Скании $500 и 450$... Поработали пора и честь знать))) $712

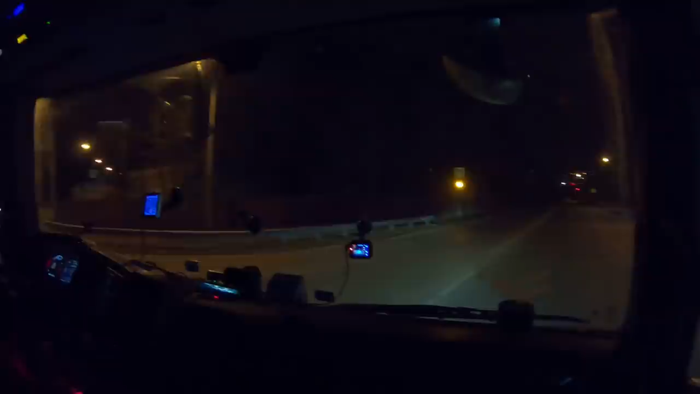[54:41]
Почти. Там вон те светятся наши склады. Я так понимаю, что это да. Ну и хорошо. 10 прибыли. Самое главное, интересно, как там с заездом.
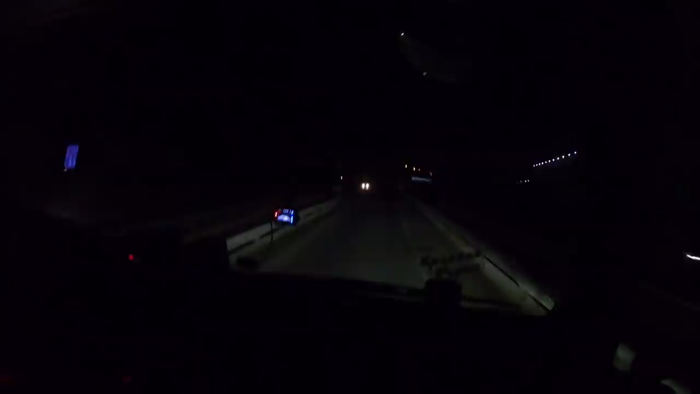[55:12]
25. Так что это тут еще что эти, как они, лентовские, это не факт, это просто что она что тут еще запускают, не запускают, есть тут, есть нету. Типа вот так стоит. Не знаю. А где въезд дальше? Въезд вон. Ну, поехали туда.
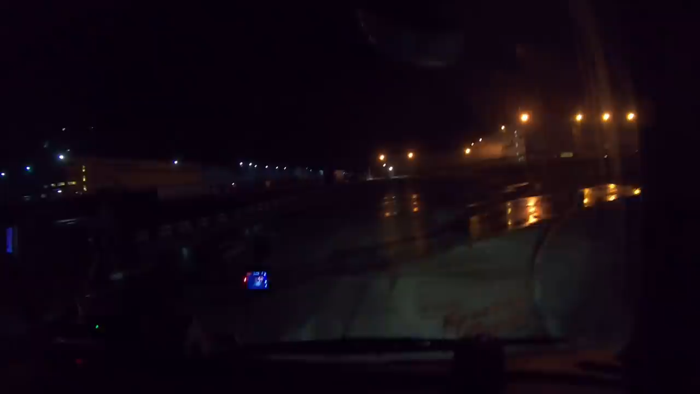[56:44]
сюда вот можно стать. Чего? Вот стоянка какая-то. Типа, наверное, может, платная какая-то или... Ну, платная, значит, будем стоять. Вообще, вот, стал бы стой. Ну, хотя здесь... отсюда, наверное, выгонят. Здесь, сейчас у охраны спросим. Давай. Спрашивай. А так, если что, вот прямо к ним сюда на стоянку, да и все.